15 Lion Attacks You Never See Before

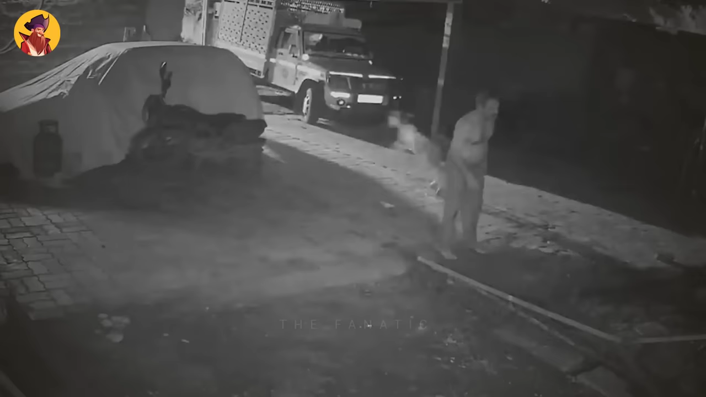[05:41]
So I guess that's why this man didn't hesitate one second to step outside.
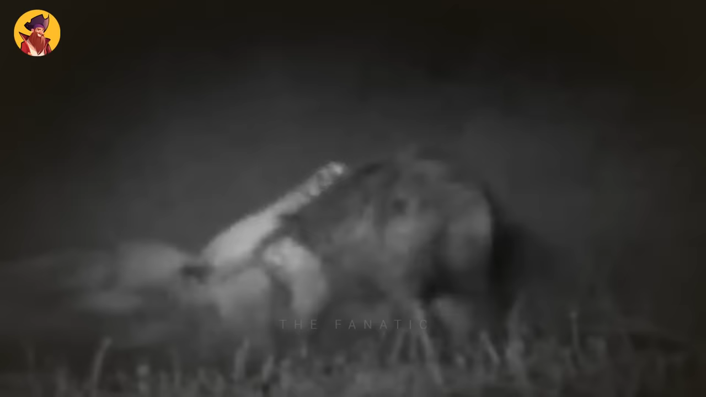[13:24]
It's safe to say that this hyena is not coming out of this alive, unless members of the clan come to its rescue, and they do.